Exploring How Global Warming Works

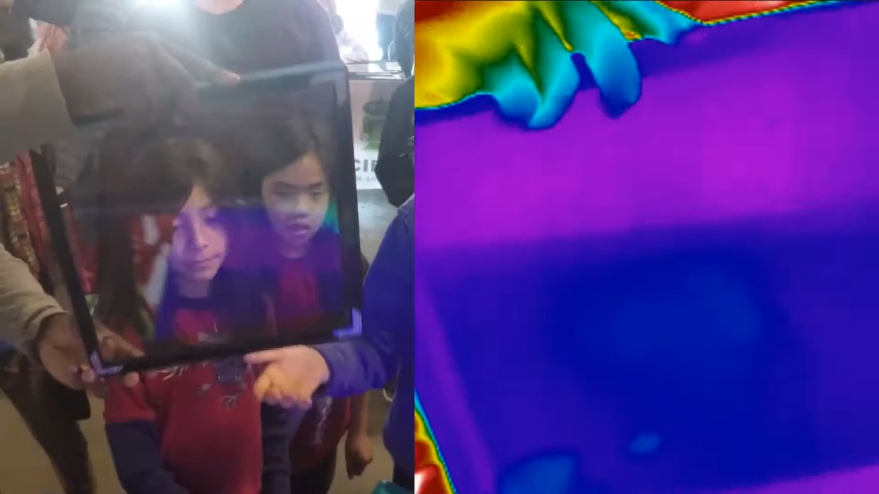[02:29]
This is not a demonstration by analogy.
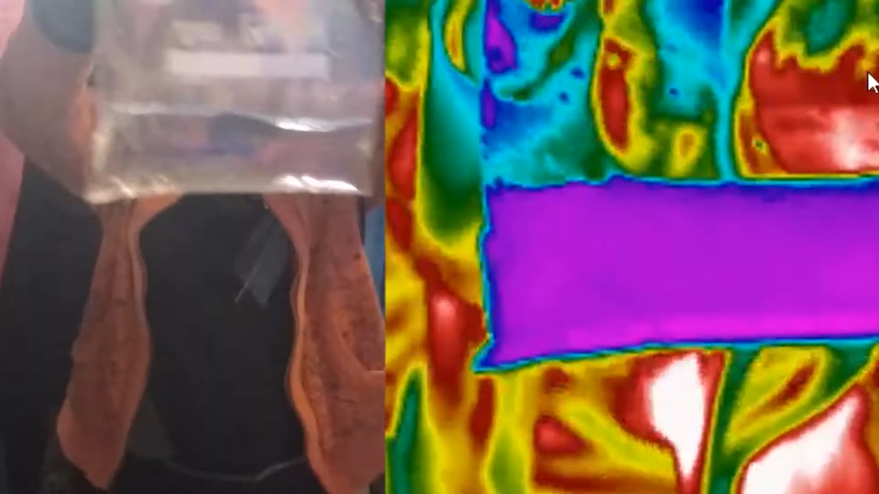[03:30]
everyday water also filters light in a way
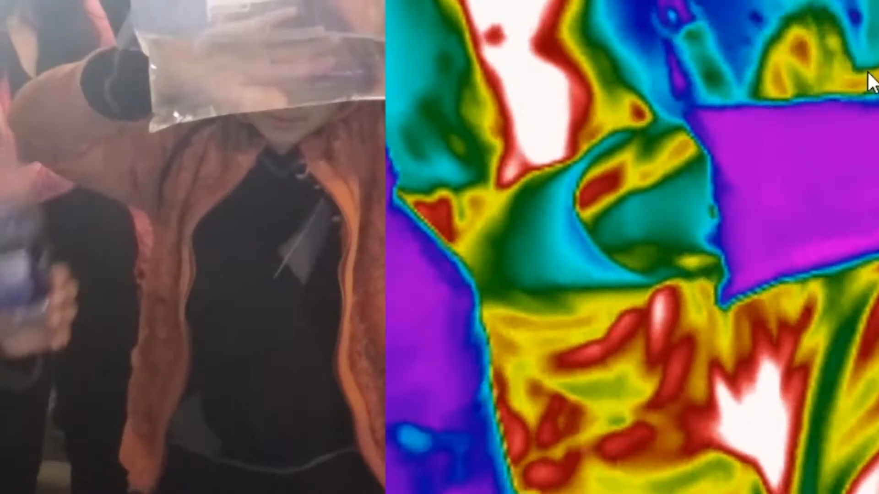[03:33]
similar to greenhouse effect solids and gases.
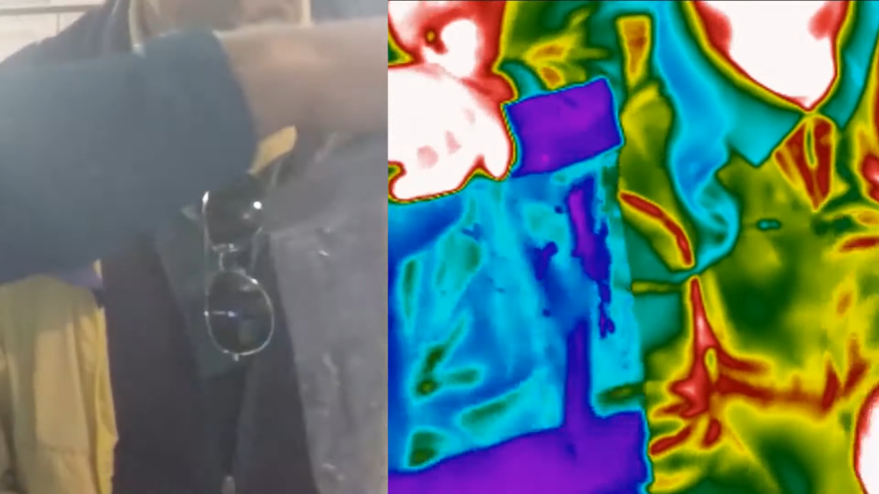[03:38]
Our favorite vessels for holding the water are ordinary ziplock-style
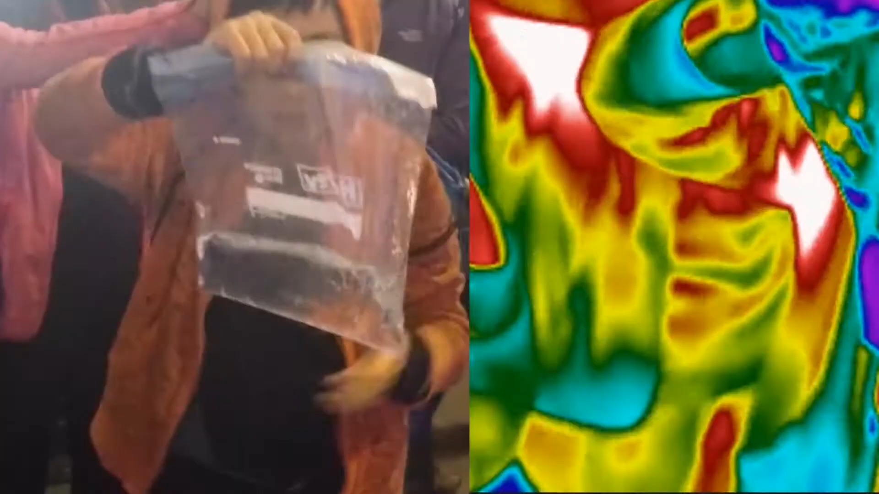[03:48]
That's a good amount so experimenters
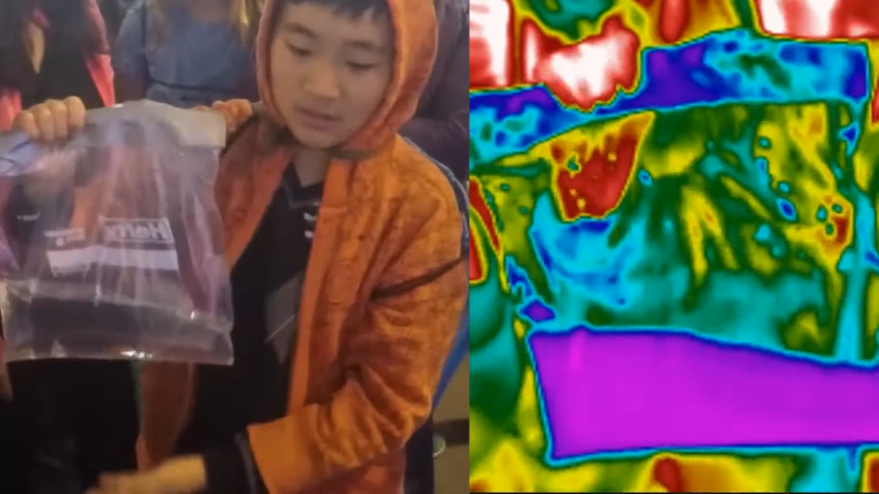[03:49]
can slosh the water around to see the contrast between the presence and absence of greenhouse effect filtering,
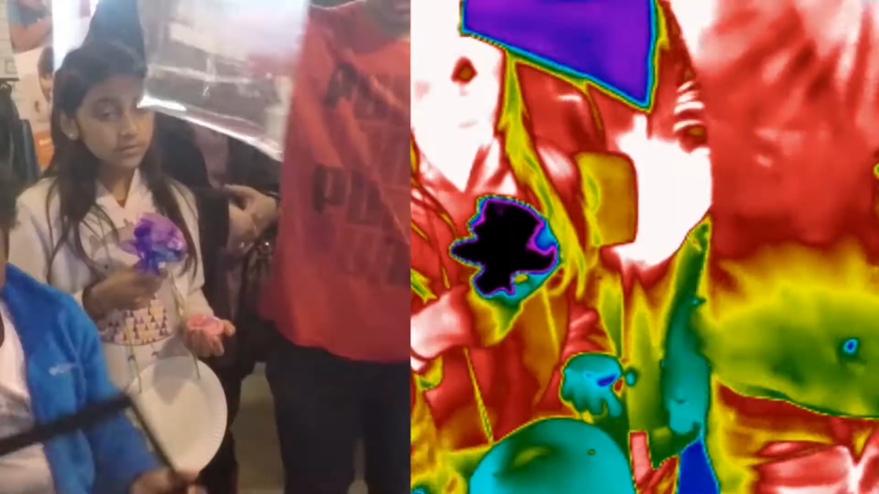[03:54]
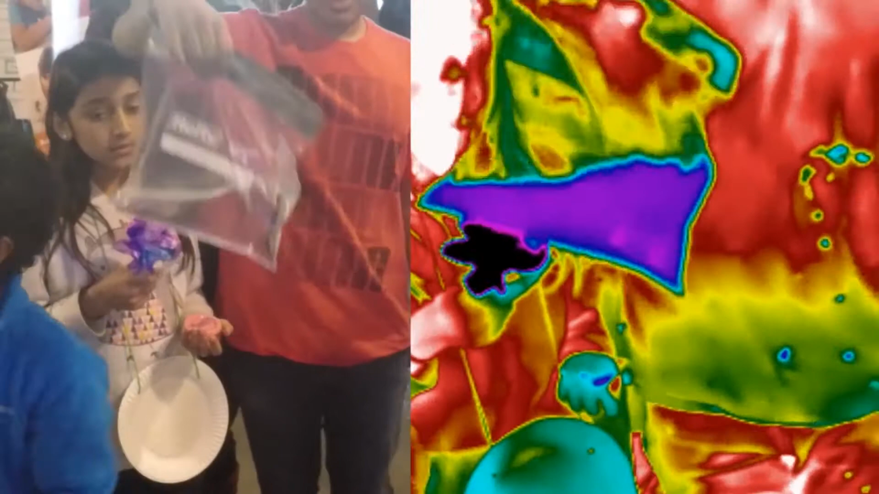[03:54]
in real time.
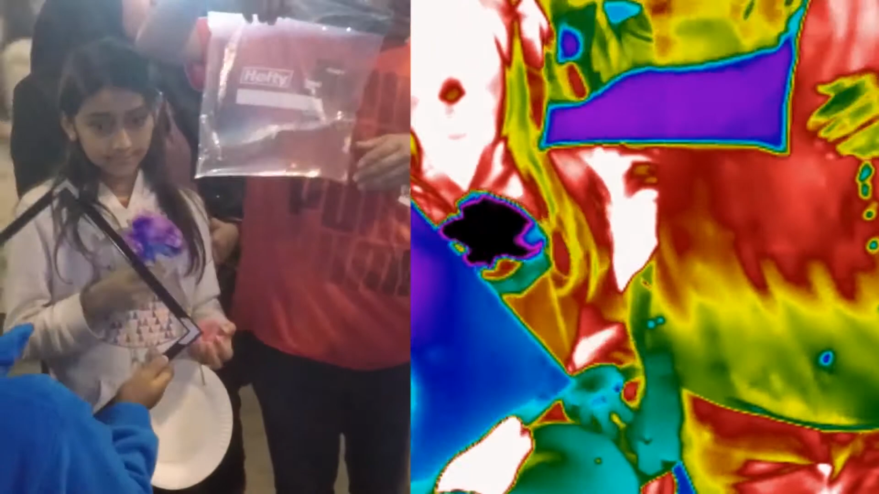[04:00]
It's clear that the visible and infrared reactions are moving in sync.
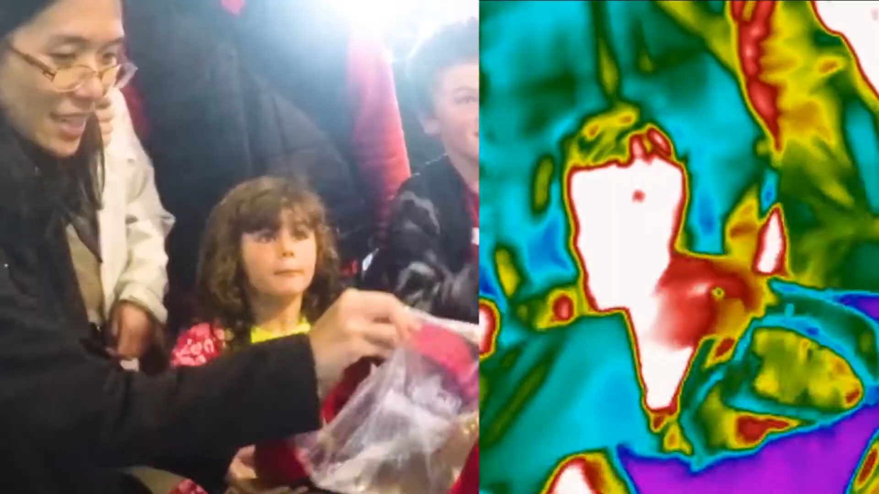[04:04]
As we will cover in other videos, ziplock-style bags also work well because they interfere minimally with their own small greenhouse effect contribution in the experiment.
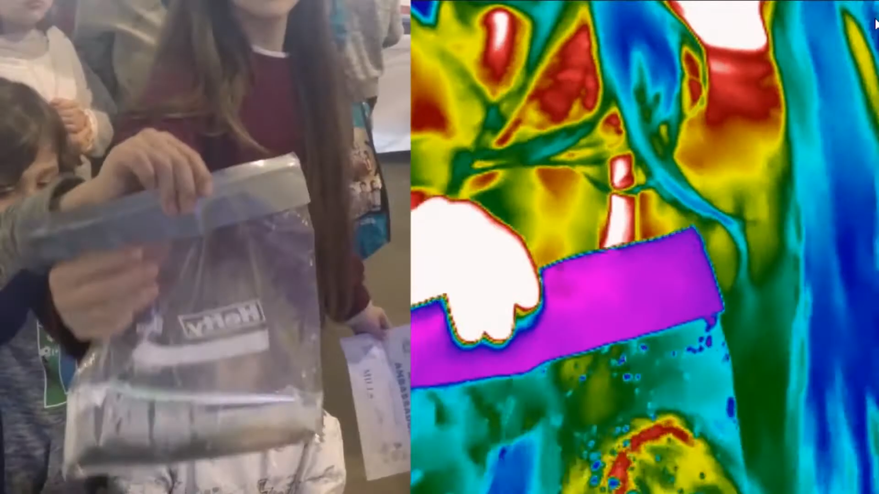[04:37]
We can see one another through the water,
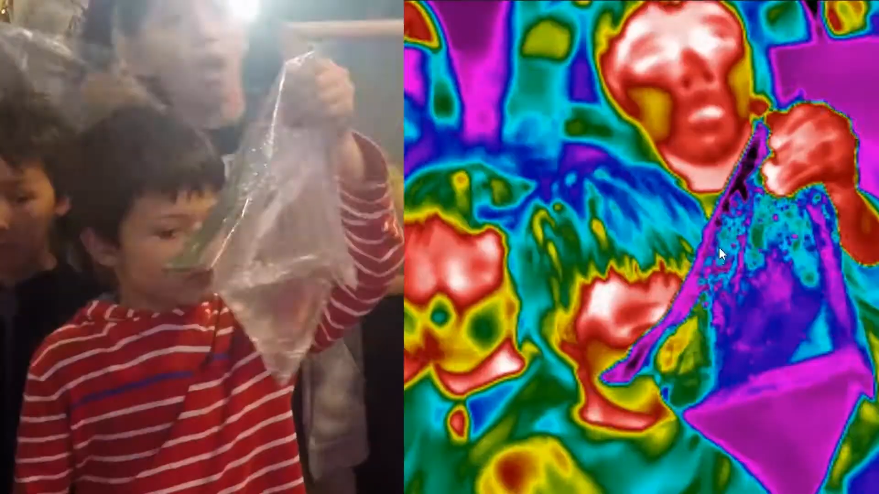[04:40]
although it may look a bit like a funhouse mirror, due to refraction.
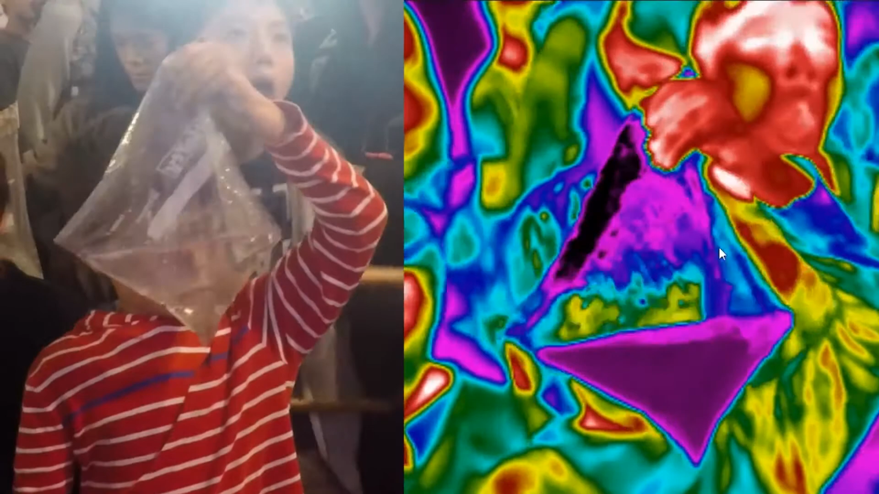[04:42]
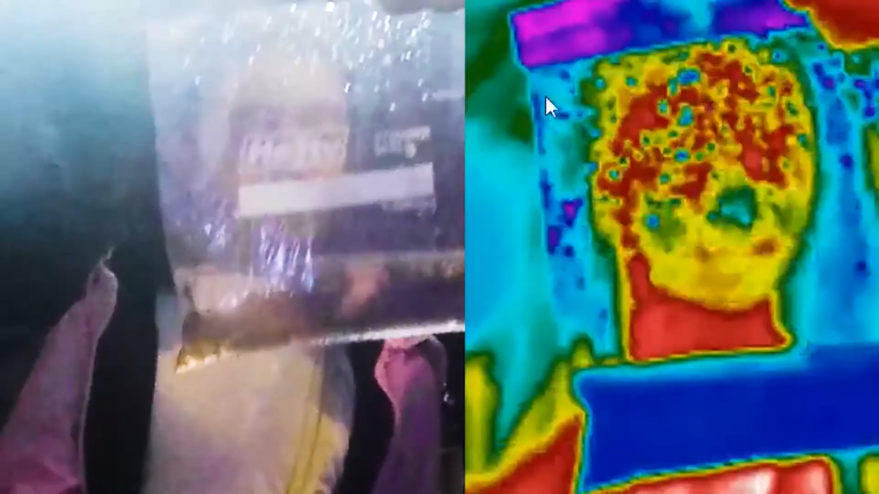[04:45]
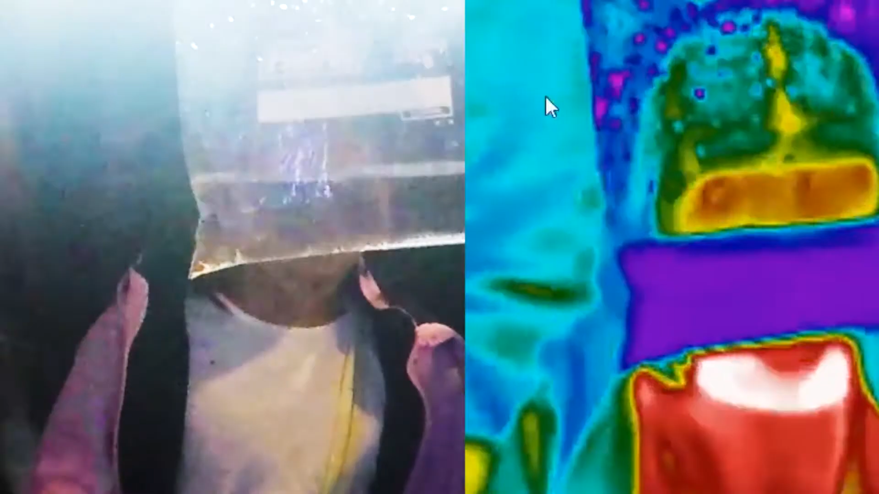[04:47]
Sunlight also goes through, but earth light,
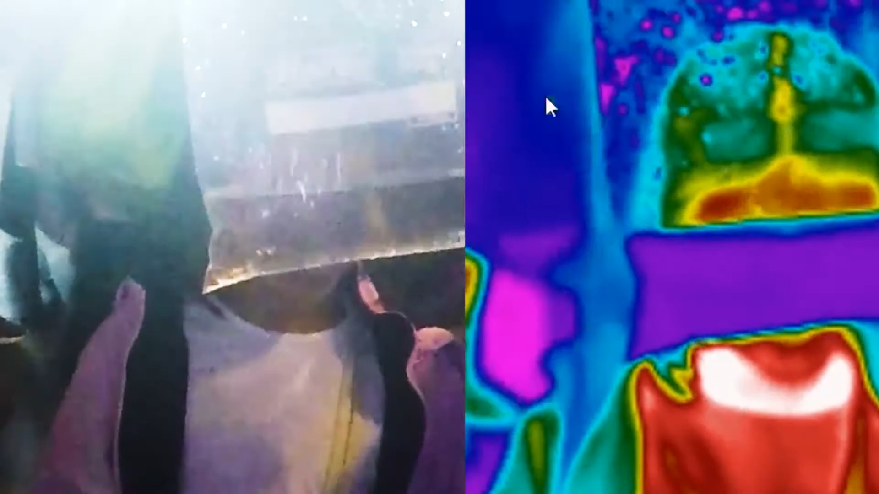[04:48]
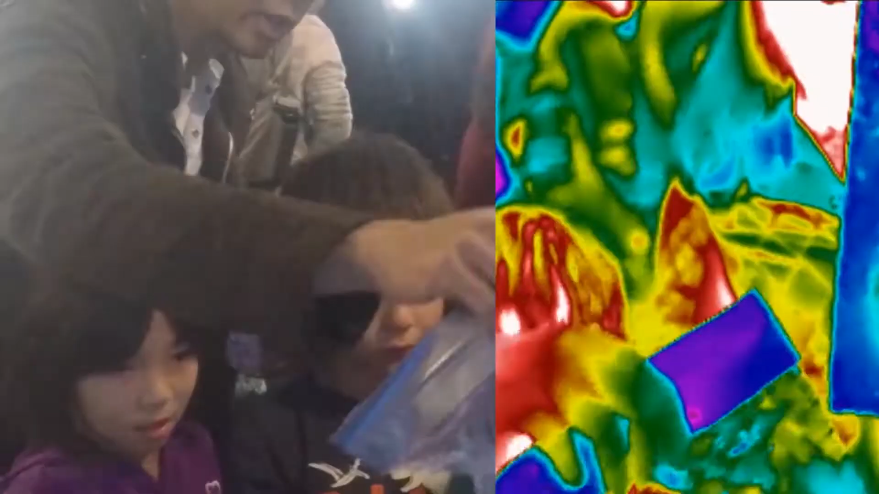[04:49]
or the glow of our faces, that is, long wavelength infrared, that's captured by the water.
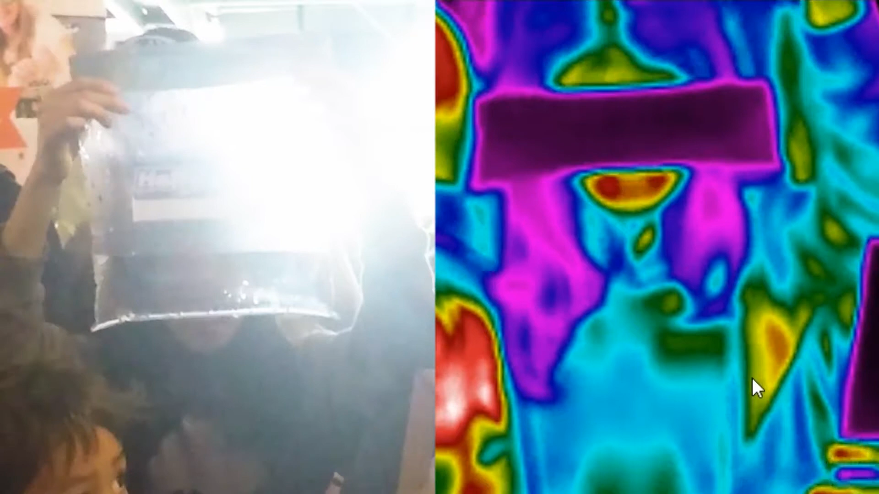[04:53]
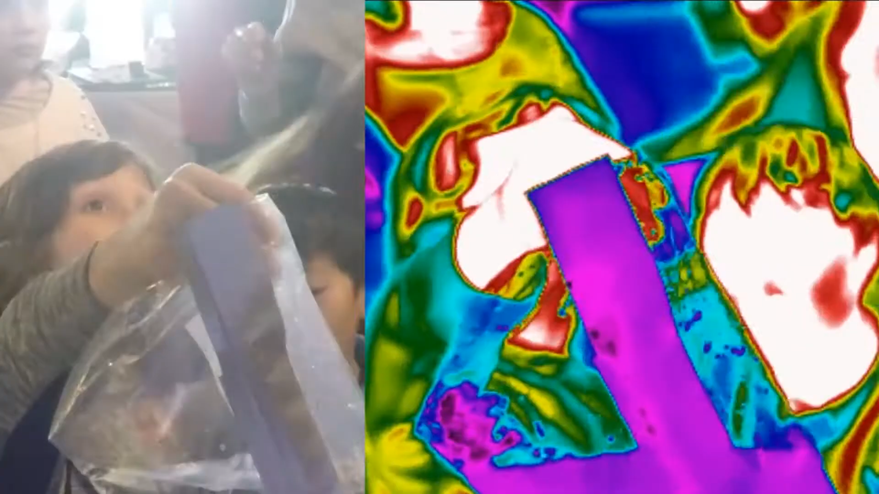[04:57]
The light radiated by our bodies essentially warms the water ever so slightly.